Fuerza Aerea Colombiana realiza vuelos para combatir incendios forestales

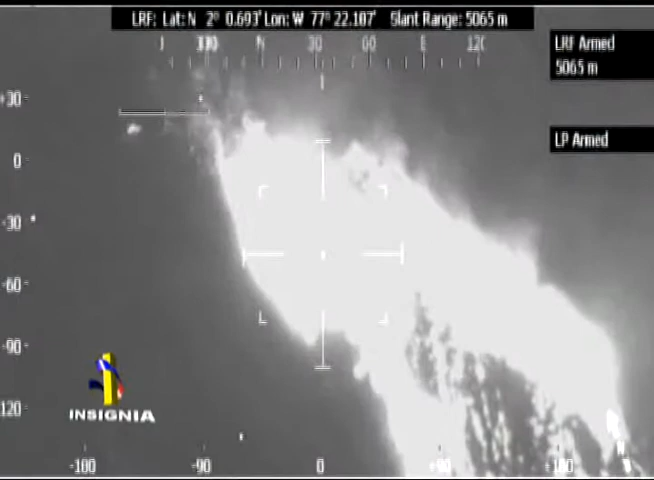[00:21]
Así, abrazadas por las llamas, lucen muchas montañas de los 183 municipios colombianos que han sido cobijados por los incendios causados por la sequía que está afectando a gran parte de la nación.